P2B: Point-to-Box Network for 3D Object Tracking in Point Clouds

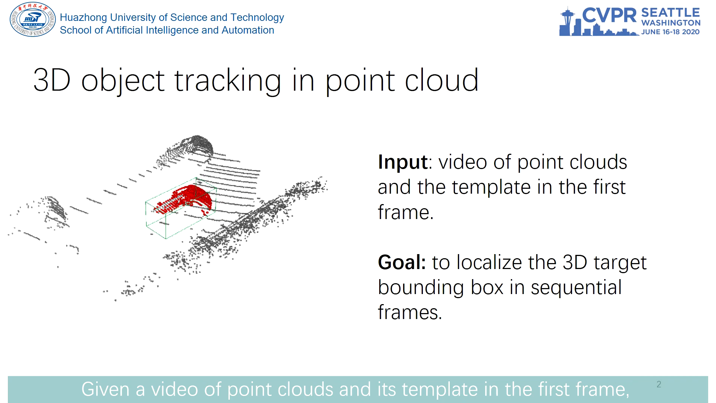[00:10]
Given a video of point clouds and its template in the first frame, the task aims to localize the 3D target bounding box in the sequential frames. Point cloud tracking is essential for autonomous applications. It's also advantageous over the existing RGB-based 3D tracking methods when RGB information is degraded or even inaccessible.
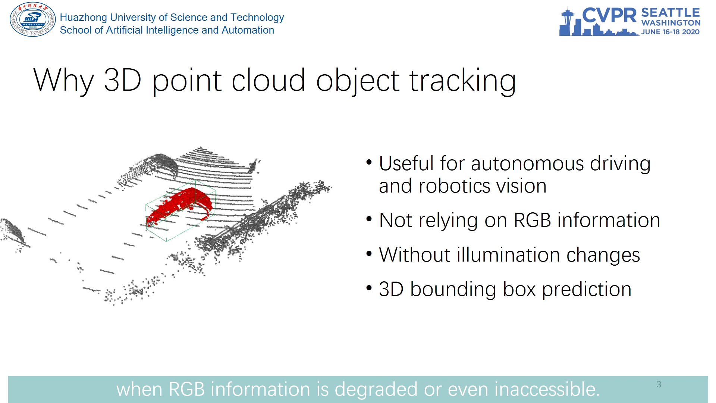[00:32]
Three types of point clouds characteristics bring challenge to the task.